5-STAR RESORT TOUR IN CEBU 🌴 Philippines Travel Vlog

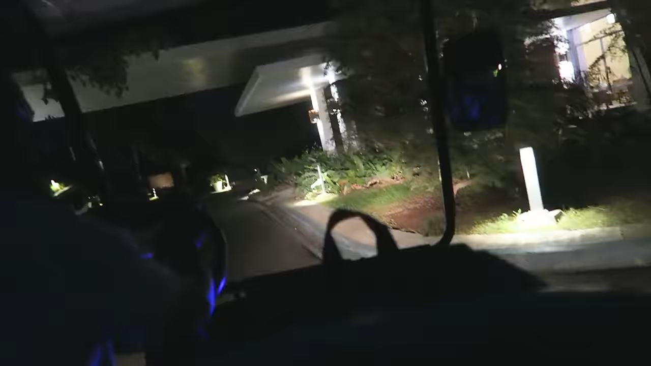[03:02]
So, good evening, ma'am, once again. So, on that side is our horse table, our quadra.